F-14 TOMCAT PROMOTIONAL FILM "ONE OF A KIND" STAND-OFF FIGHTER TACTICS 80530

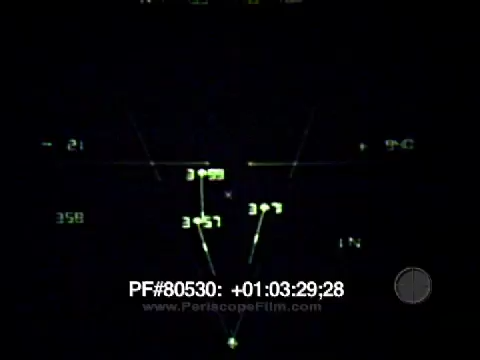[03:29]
Unlike any other system, up to six Phoenix can be fired at six different targets at the same time. Up to 24 targets can be tracked simultaneously.
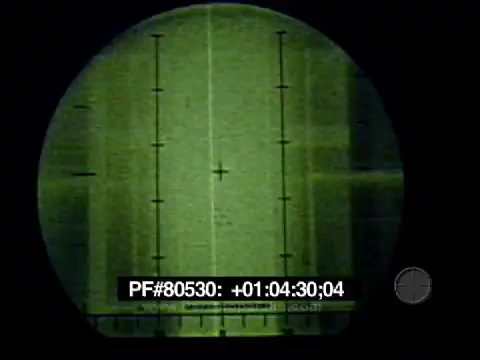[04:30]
A high-powered radar and extremely fast digital computer provide the F-14 with almost three times the detection volume of current fighters at 30 to 50 percent greater range.